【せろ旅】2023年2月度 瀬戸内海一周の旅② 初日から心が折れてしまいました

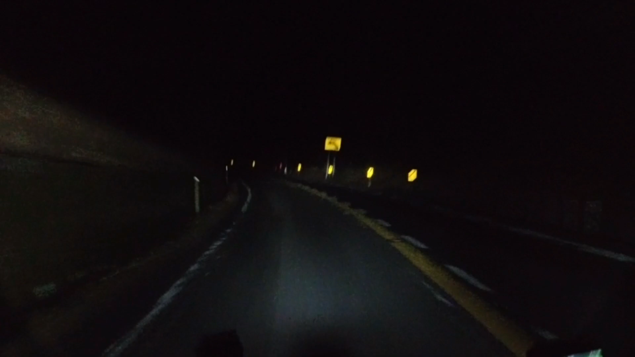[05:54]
どうなってんのか。それで、今ね、 気温がめっちゃ下がってきてるんで、山道走ってるとね、 凍結も怖いと思うんです。まだこの時間帯やったらね、 凍結まではいかないと思いますけど、それでもね、 気をつけた方がいいと思います。
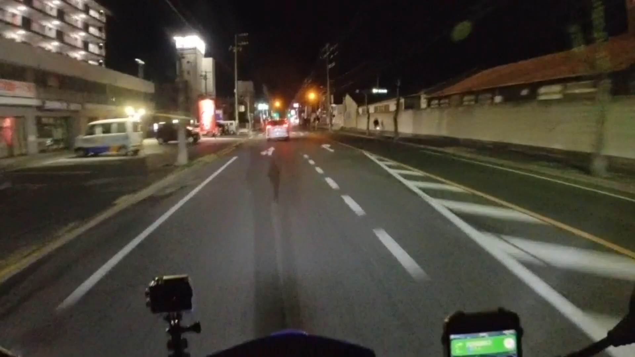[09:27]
はい、えーとね瀬戸大橋の真下なんですけどもねそこが公園になっててうん、
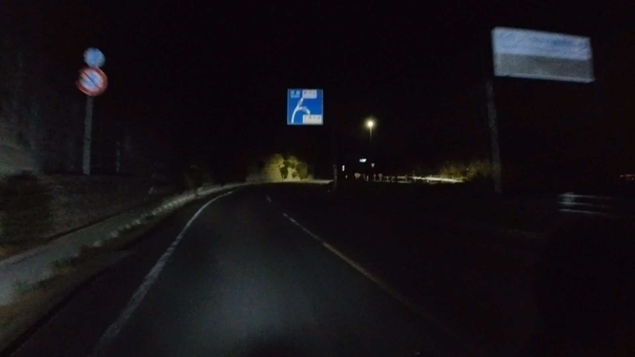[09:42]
そこんところへ行ってみようかなと思っております
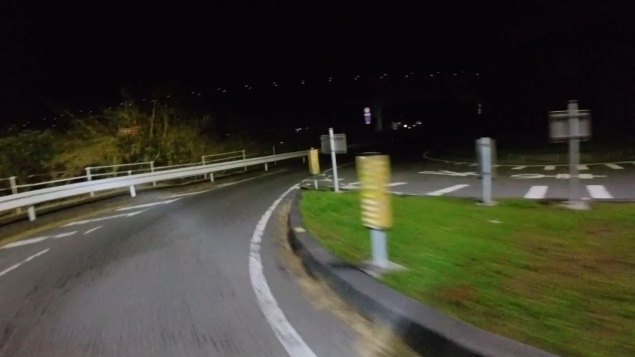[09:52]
これやなぁ瀬戸大橋ですね、この上カメラで映ってるかなぁ
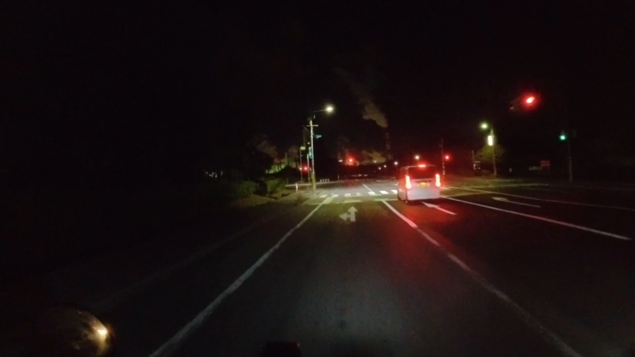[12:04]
ちょっとねー、分かりにくいと思うんですけどこれがあのー、和州山にあります水島工業地帯ですねうん夜になるとライトアップっていうか電気がついてるんで
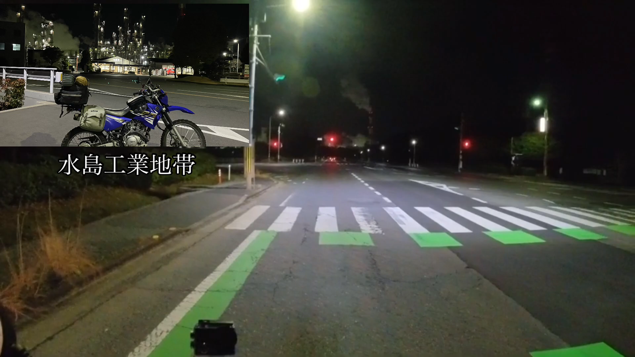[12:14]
ねなんか未来都市みたいに見れるんですよねうーんこれねー
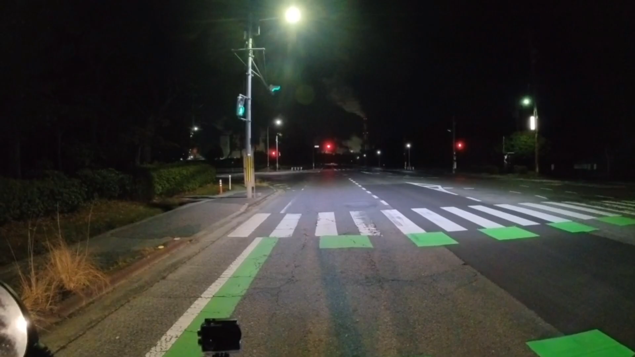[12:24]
うーん、和州山から見たら綺麗に見えるのかなーこれもう真横走ってるんで近すぎてねーこの美しさが見えない